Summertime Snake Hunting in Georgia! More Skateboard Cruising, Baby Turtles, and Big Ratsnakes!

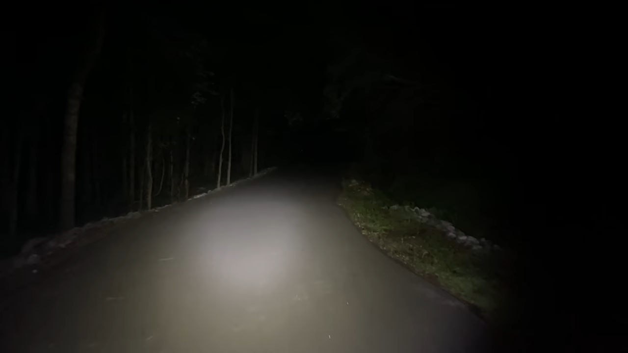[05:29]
While it has been pretty quiet out here so far after dark I saw a freshly run over red-bellied snake and that has been it for snakes since the uh I guess the midland water snake was shined. Um the board's getting pretty low though at this point so I might be calling it quits here soon. Oh! A salamander! While I was talking.